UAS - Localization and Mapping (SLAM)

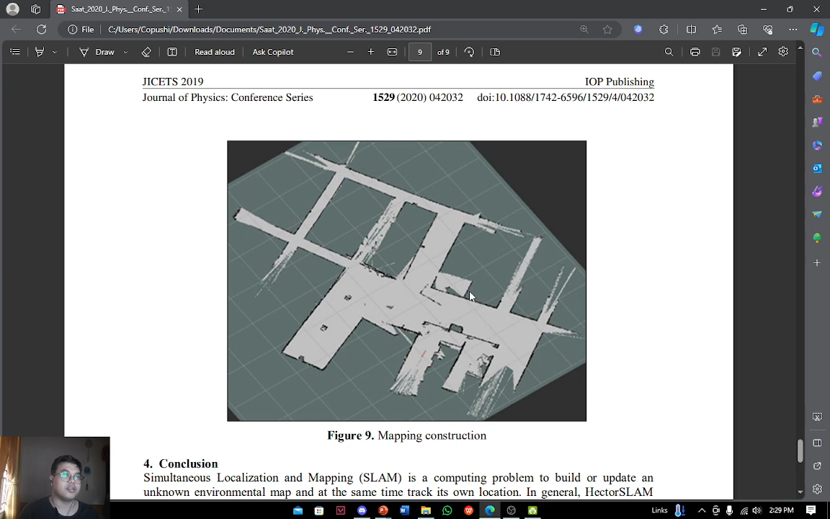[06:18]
letak dari sebuah rumah ini dari kamar 1, kamar 2, kamar 3 dan